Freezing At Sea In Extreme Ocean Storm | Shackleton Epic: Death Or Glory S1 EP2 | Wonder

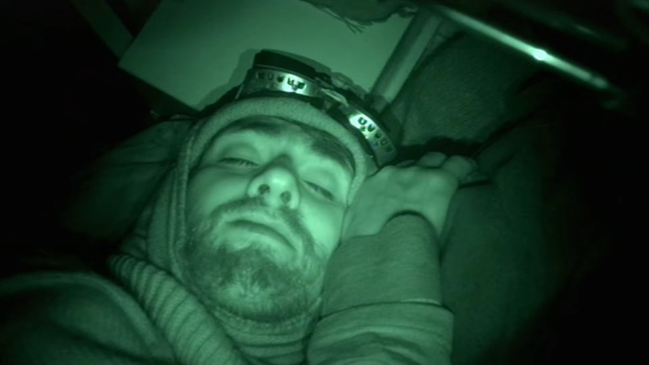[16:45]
There is a lot riding on us getting this right.
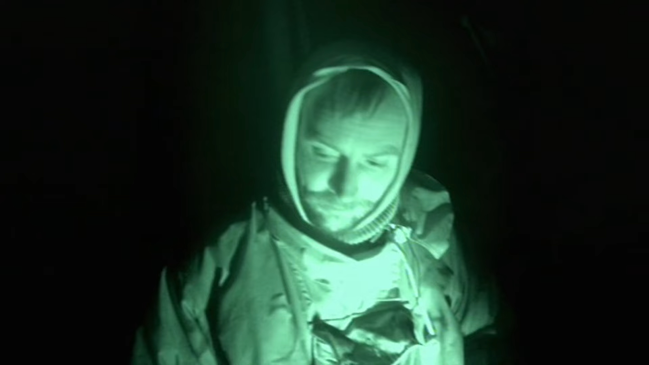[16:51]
The long cold hours at the helm and tortuous conditions below are beginning to test the team.